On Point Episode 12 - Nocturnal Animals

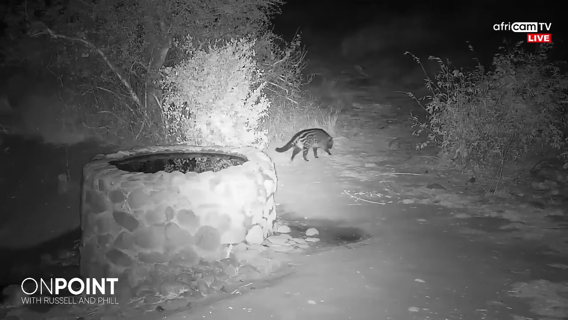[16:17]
Here, another shot of a beautiful African civet.
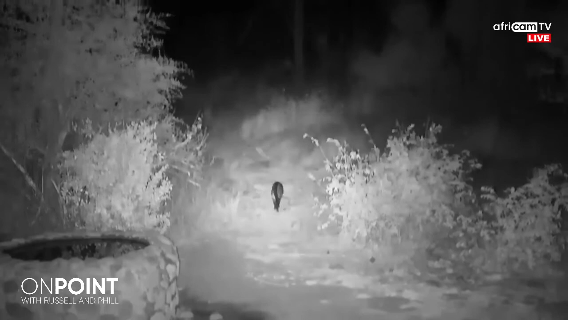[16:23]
So again, two of our more common species that we see coming down at nighttime, certainly of the spotted variety. And one that we don't see so often,
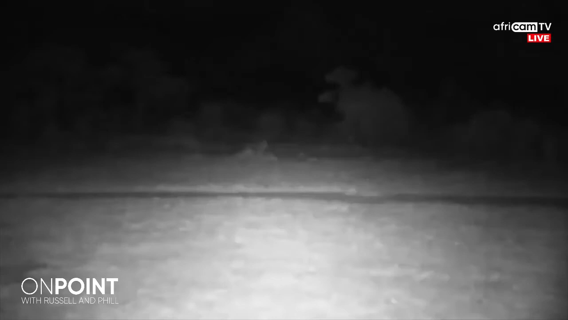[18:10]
The ears are pricked up, eyes focused in one direction, no movement whatsoever, staying as dead still as possible. And that is, of course, the only adaptation that you can, that you would need in terms of sneaking up on prey in the dark. Again, hoping that your armory of weapons, the improved eyesight, your incredible hearing,
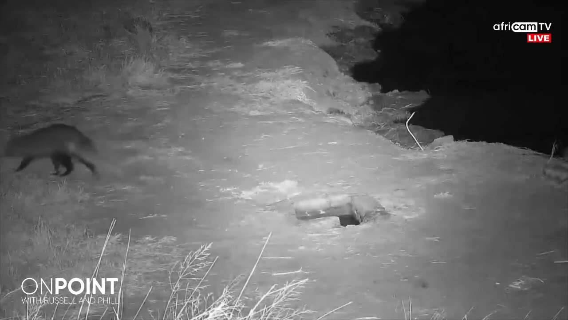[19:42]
mostly solitary mongoose. This is a white-tailed mongoose. It's actually our biggest mongoose species that we see. And again, just a reminder of the diverse animals we actually see on the cameras. And this is just the small group of small mammals that we get to see on most nights of the week. If you're lucky enough or brave enough to be up late at night on the cameras,
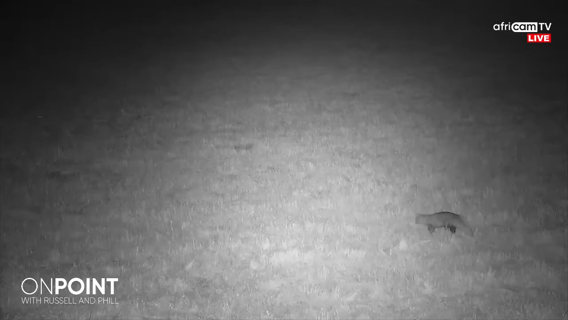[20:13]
these are often the kinds of sights you're likely to pick up.
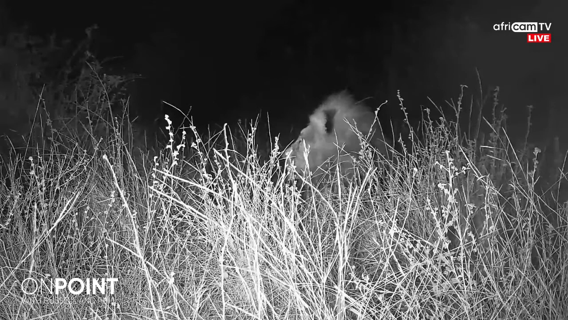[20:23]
And then, of course, we have the big predators, the big mammals.
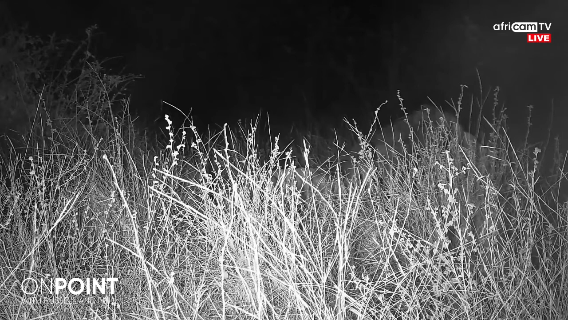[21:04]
But I mean, what's different about the big mammals than all the other species we've spoken about so far? Well, as you can see, they're often not too fussed about keeping their presence hidden from other animals unless they're on the hunt, particularly a big male lion like this.
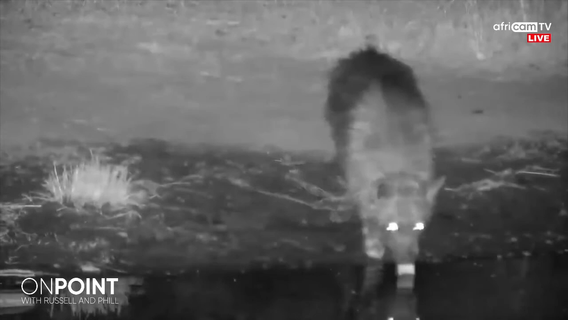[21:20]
They will often call out to signify their territorial dominance, very much in opposition to this particular species. This is a brown hyena.
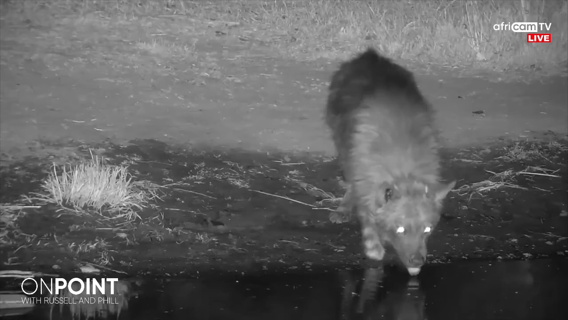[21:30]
They almost never make any kind of call. They try to keep as undercover as possible, slightly less powerful than the lions. But if you consider the brown hyena's close cousin, the spotted hyena, and the big male lion that we just saw, those two species are very vocal at night. You know,
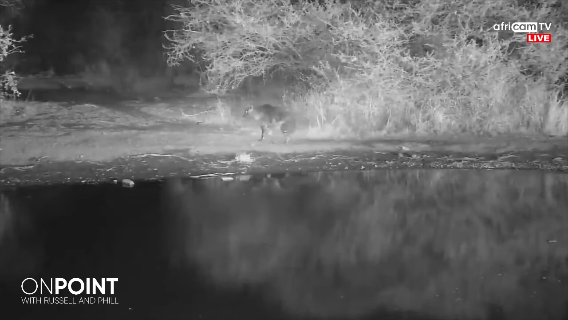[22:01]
the hyena laugh is one of the bush's most iconic sounds, as well as, of course, that male lion roar. And this particular one, which we do get on the cameras from time to time, as I say, it tends to stay silent, a very shy visitor.
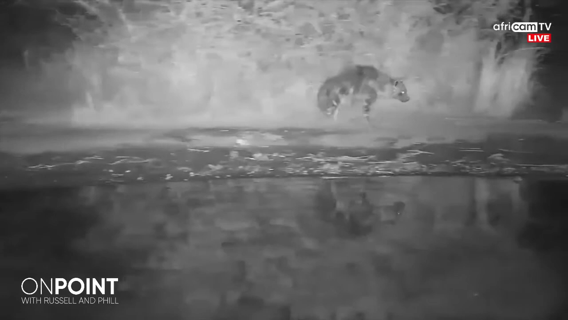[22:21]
And they focus mainly on scavenging. So as the less attention you can attract to yourself,
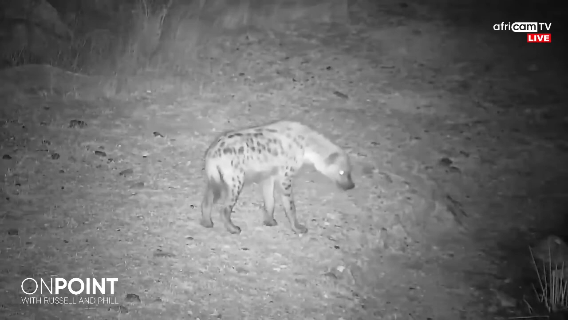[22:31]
the better when it comes to the brown hyena. Here you have the larger cousin that I was just talking about, the spotted hyena. And as we've touched on in the past, these species tend to spread out. The clan of hyenas will spread out over a given territory and home range, and they will look for any potential opportunity, whether it be a scavenging opportunity or indeed a hunting opportunity.
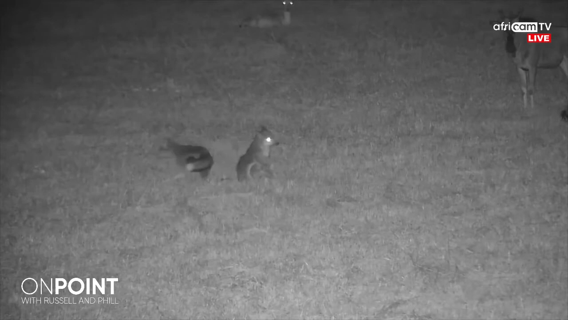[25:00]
less commonly, are side stripe jackals. The reason we wanted to point them out for you is that what's interesting about them is not only are they generally active at night, prolific scavengers as well, but they also tend to get or show a behavior for more activity around the early morning and early evening, which is known as crepuscular.
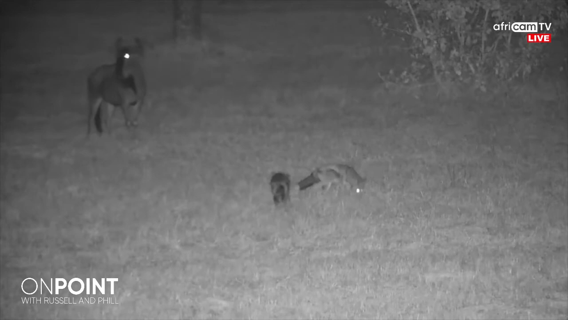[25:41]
in the early evening. As I said, intend to be more out and about in the crepuscular times. As you get into the late night, often they will retreat to their den and hang out there for the night. Again, with their slightly smaller body, if things start to get really cold, they would have to head back underground or into a thicket to keep themselves warm.
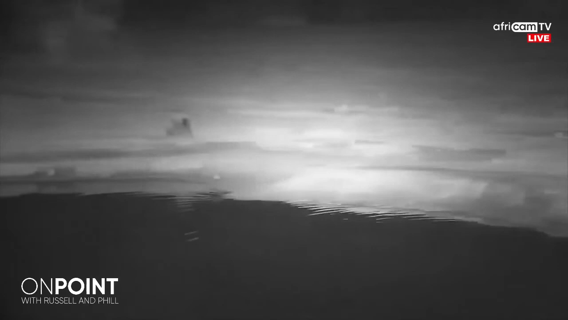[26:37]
In this case here, just a pretty interesting clip.
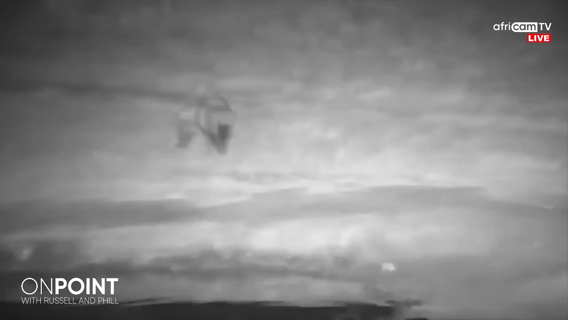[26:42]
I think we've shown you in the past of interesting behavior for spotted hyena. They often stash kills in the water, and this is something you often wouldn't see during the day. Once again, under the cover of night, the hyena is much more bold, feeling much braver to go and fetch its kill that it's stored underwater, unawares to any of the potential scavengers during the day.
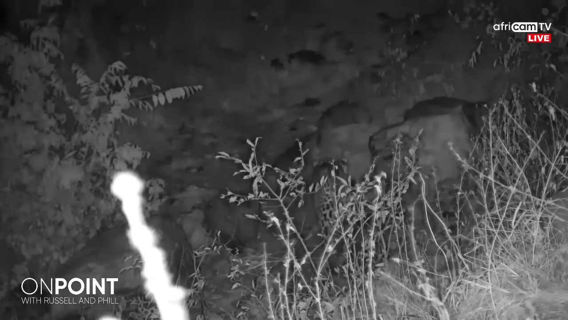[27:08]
At night, can sneak in, pick that kill up, and take it back to the den. Perhaps allow the young sub-adults to scavenge on that. And lastly, certainly the most iconic, just had one on the cameras before we started,